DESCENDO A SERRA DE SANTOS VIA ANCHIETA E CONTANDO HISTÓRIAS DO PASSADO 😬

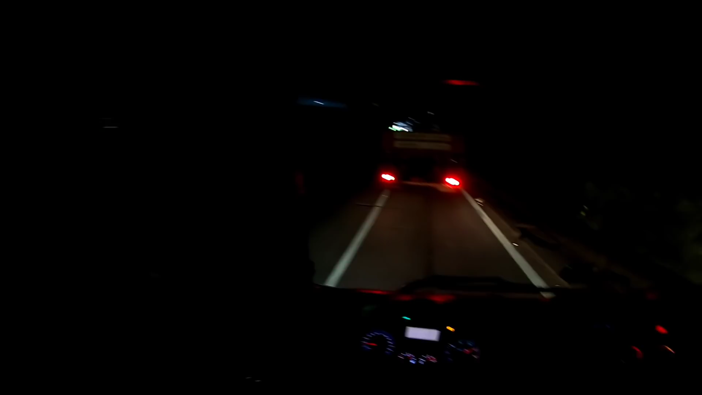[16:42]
Já vai parando o caminhão. Low é bruto mesmo, hein.
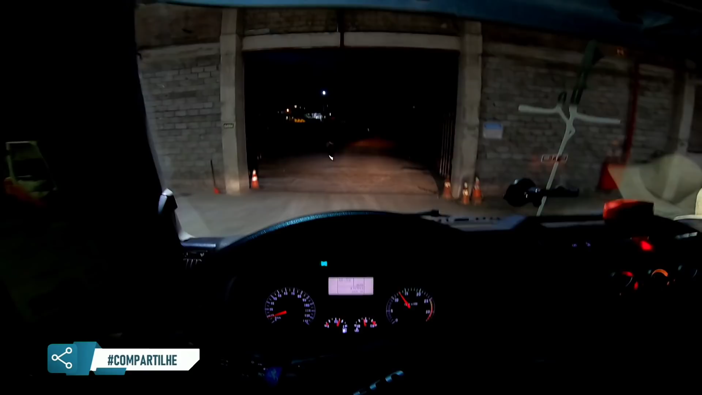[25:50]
Que não dá canseira nos motora, pelo menos não deu, né? É isso aí. Valeu, tudo de bom.
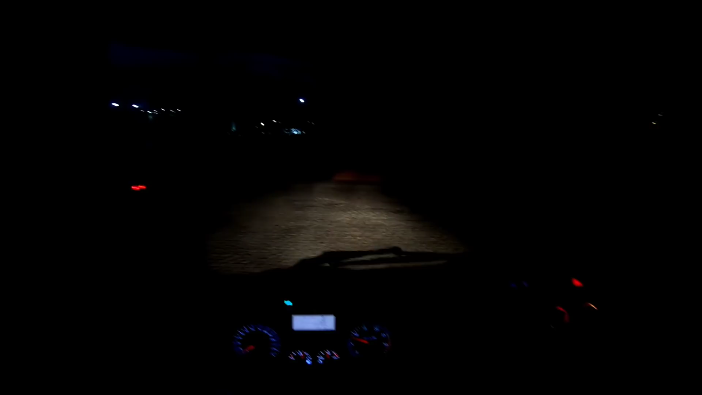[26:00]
Finalizar o videozão aqui, pesado. Saindo, que eu vou passar na balança agora. Fechar o peso. E partir Curitiba, meu filho. Partir casa.